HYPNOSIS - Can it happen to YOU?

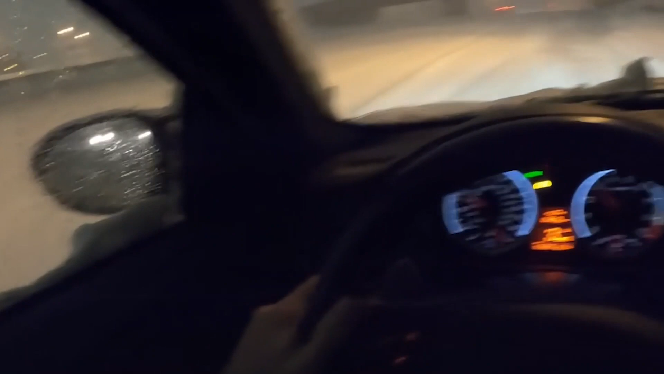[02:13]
blowing everywhere it looks like a blizzard outside you can barely see anything and you've got precious cargo in the back because they're children now as a driver of that vehicle you would likely be very very on edge